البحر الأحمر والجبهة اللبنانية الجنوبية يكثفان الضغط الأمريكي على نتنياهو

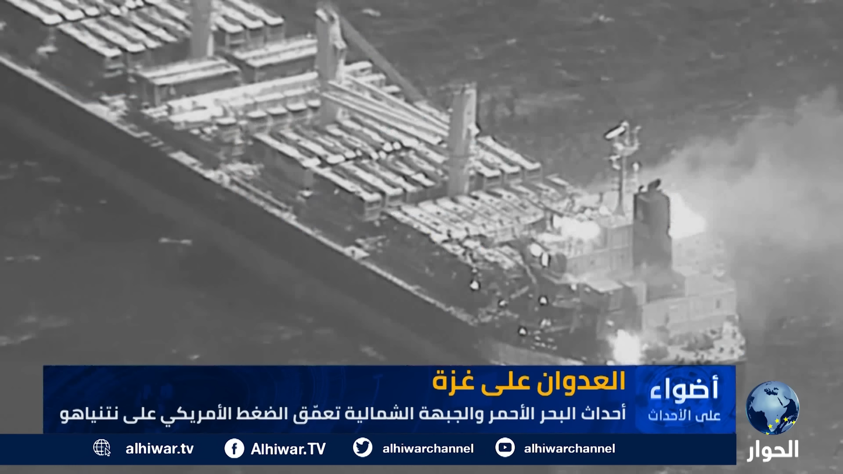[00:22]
ثلاثة منهم في حالة حرجة كما لحقت بالسفينة أضرار جسيمة في
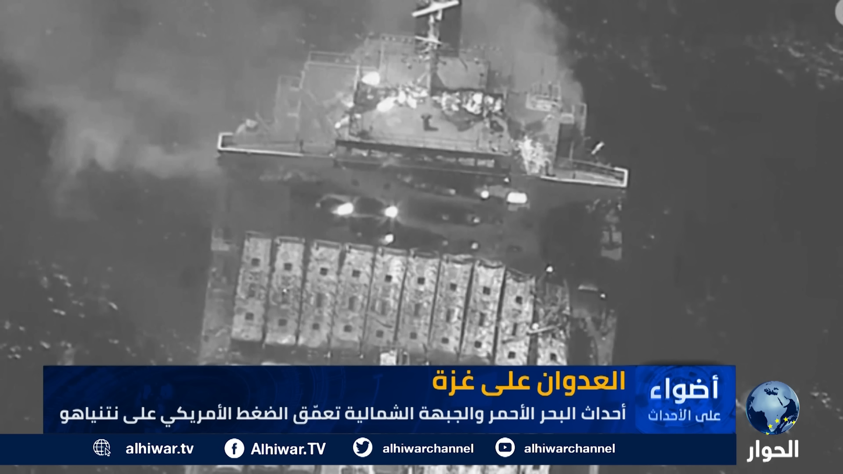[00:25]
أول ضربة للحوثيين تسفر عن سقوط ضحايا منذ بدء هجماتهم البحرية